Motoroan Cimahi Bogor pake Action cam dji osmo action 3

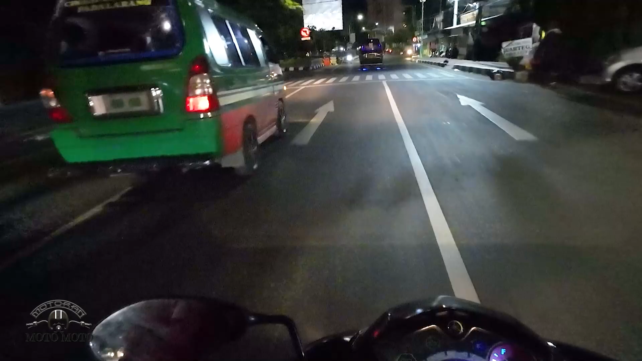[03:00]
Dan mungkin kelemahannya kalau action cam ini di low light ya. Nah ini kan kita subuh nih masih terbilang gelap lah ya. Nah teman-teman yang bisa lihat sendiri nih
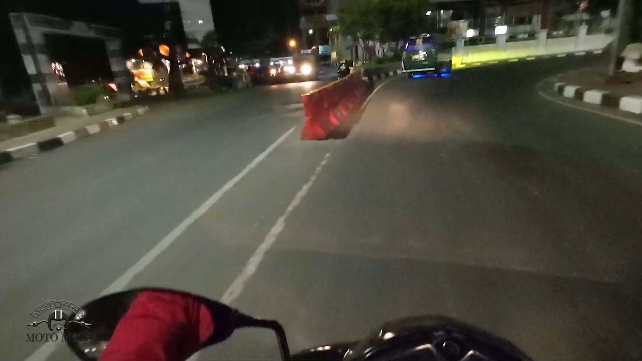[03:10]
seperti apa perekaman pada saat gelap ya teman-teman. Tapi karena seringnya juga dipakai jalan yang siang, jadi buat saya sih aman-aman aja. Oke teman-teman, sekarang kita udah menuju ke arah Alun-alun Cimahi. Nanti kita belok kiri dan udah jalur luar kota. Dari situ sampai kita ke Cianjur, jalannya lurus terus ya teman-teman.
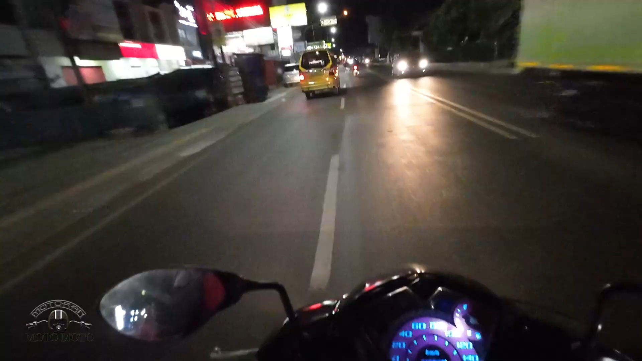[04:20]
Oke, teman-teman, udah masuk Padalarang nih. Dan setengah lima kurang 10 udah masuk Padalarang.
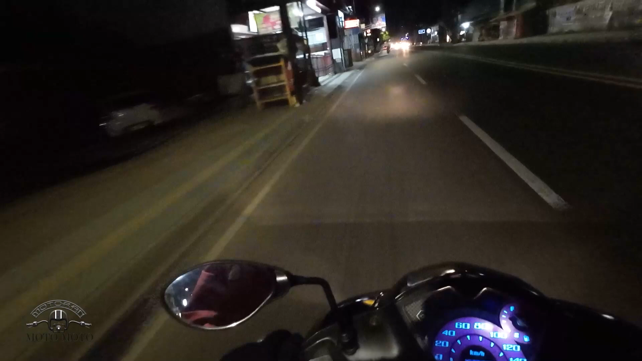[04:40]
Ini kita tinggal lanjut terus aja ya teman-teman. Oke teman-teman, sekarang kita sudah meninggalkan Kabupaten Bandung. Jembatan ini nih, Citarum ini sebagai batasnya sepertinya ya. Jadi kita sudah mau masuk ke Kabupaten Cianjur.
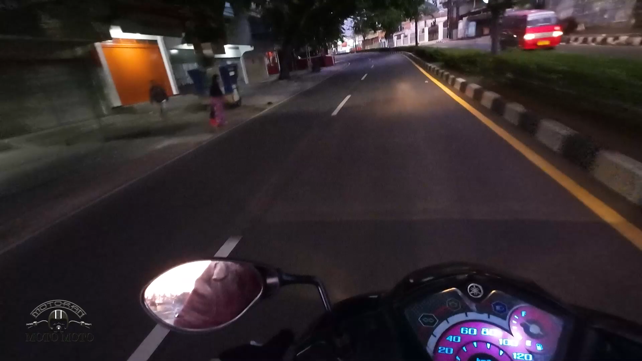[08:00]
Sedikit hafal jalur-jalurnya ya. Oke, udah ada petunjuknya nih teman-teman.